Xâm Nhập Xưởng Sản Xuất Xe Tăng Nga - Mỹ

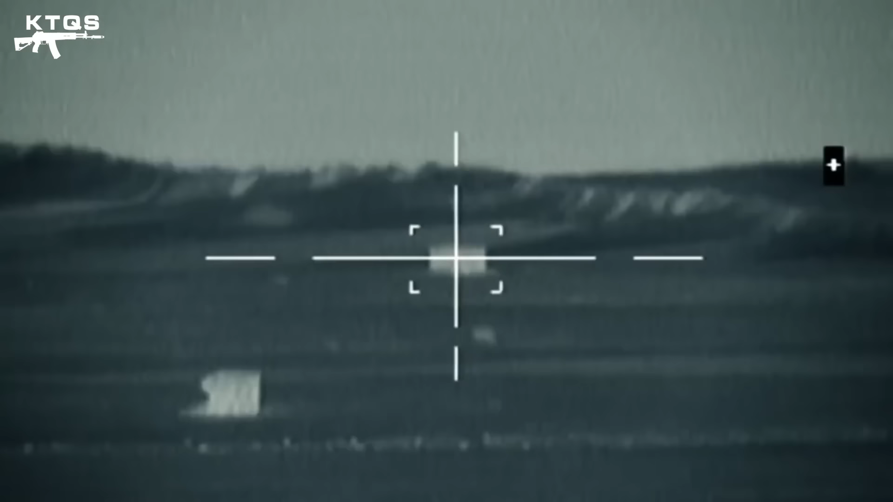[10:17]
Để làm được điều này, xe tăng sử dụng kính ngắm ảnh nhiệt với camera chụp ảnh nhiệt thế thứ 2, một bộ phận được cung cấp bởi Cục Thiết kế Kỹ thuật Vận tải Uran.